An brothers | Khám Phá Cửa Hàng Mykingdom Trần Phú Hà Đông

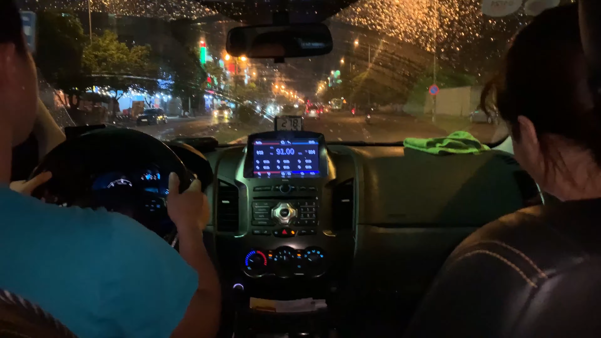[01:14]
My Kingdom chẳng muốn nhất bạn. Bây giờ thì vừa ra My Kingdom vừa trời mưa, đen quá đi mất thôi. Còn bây giờ tập trung ra nha.